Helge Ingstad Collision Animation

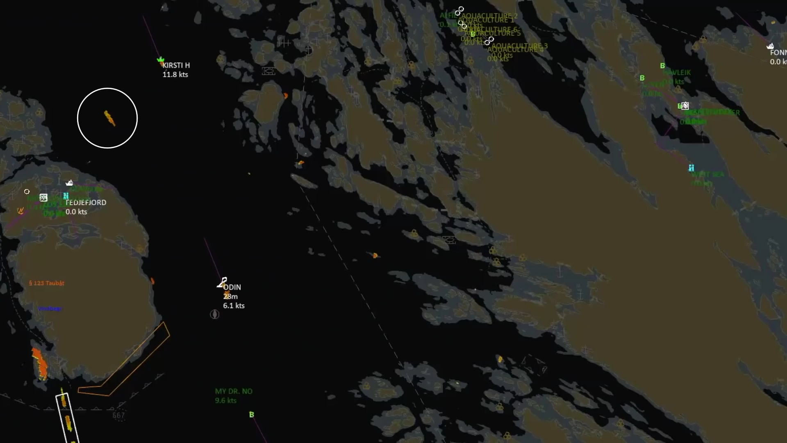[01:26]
The VTS operator acknowledged, but did not plot the frigate in the monitoring system.
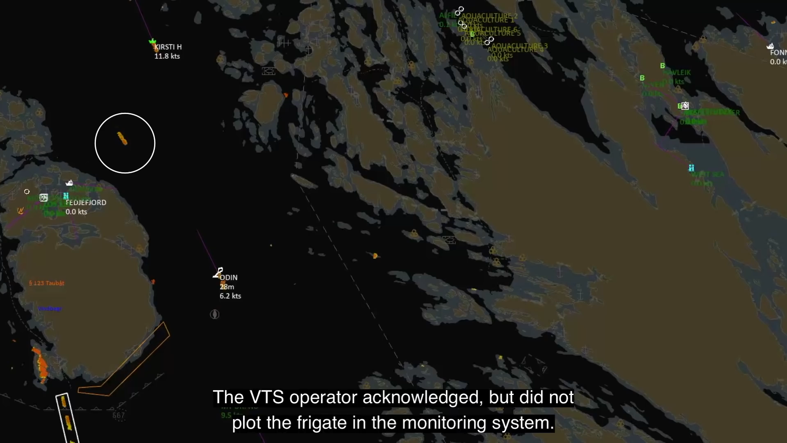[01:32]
The frigate was sailing with the automatic information system in passive mode,
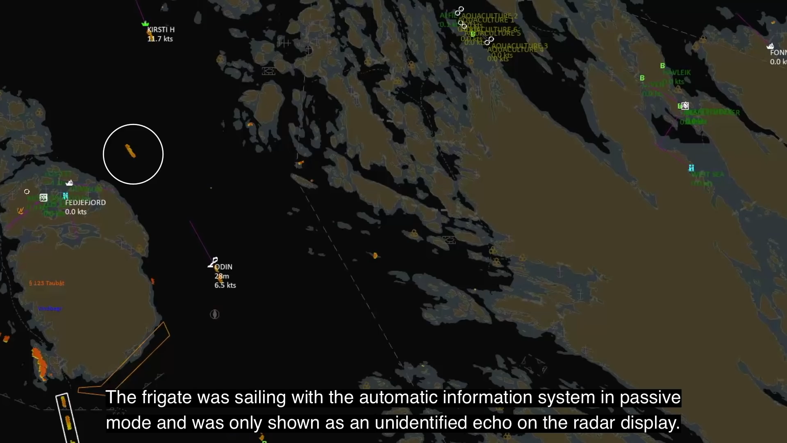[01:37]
and was only shown as an unidentified echo on the radar display.